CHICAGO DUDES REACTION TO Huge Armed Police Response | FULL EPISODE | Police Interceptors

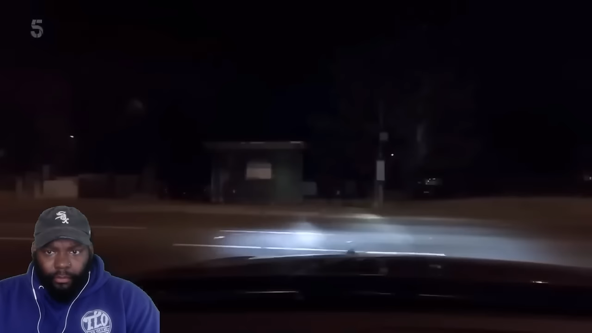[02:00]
it's the wee small hours in west nottingham phil broughton is single crewed in the unmarked beamer and coming to the end of a long shift
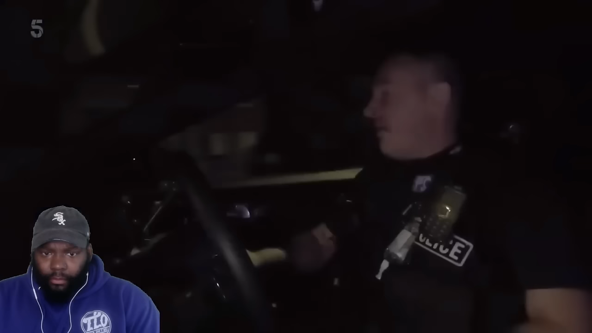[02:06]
remember he's not single crewed when he has his nose this the officer that can figure out anything in it with his nose with a sense of smell
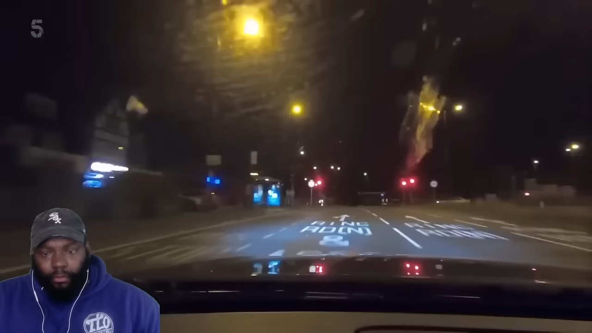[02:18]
but hold the Horlicks he's been woken up by an iffy mondeo
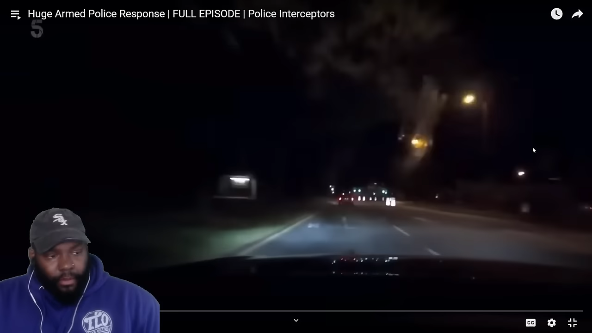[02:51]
this cap i didn't see him driving erratic once did y'all all car being driven badly at this hour is begging for a pull phil's appointment in the land of nod will have to wait
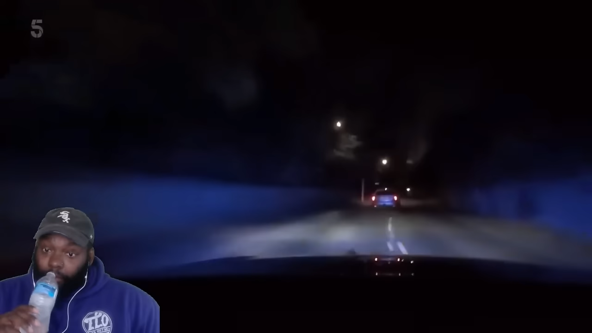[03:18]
he's failed to get the message so phil hits the horn section
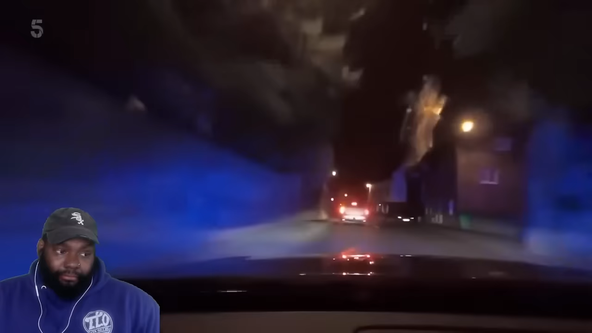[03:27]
the ford's still obeying the highway code phil know what he doing let me be quiet indication but that's probably his last legal maneuver of the night vehicle is uh failing to start failing to stop the current different coat lane speed is five zero medium risk
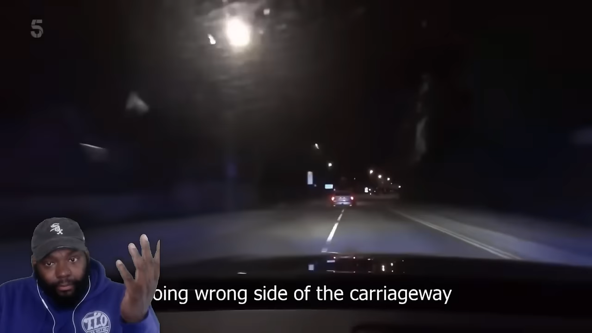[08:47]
the interceptors are after the runaway driver of a ford mondeo that failed to stop
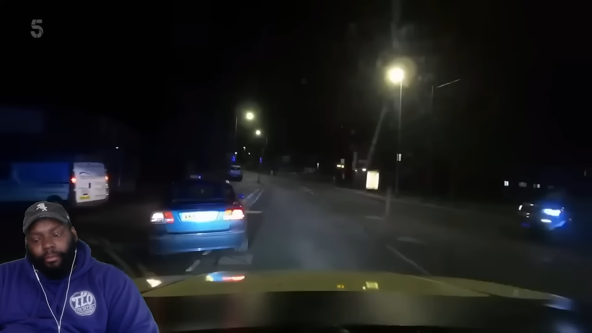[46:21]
question is will this potentially uninsured driver pull up or pull off what is going on looks like he's ready to face the music it's coming to a stop with lisa out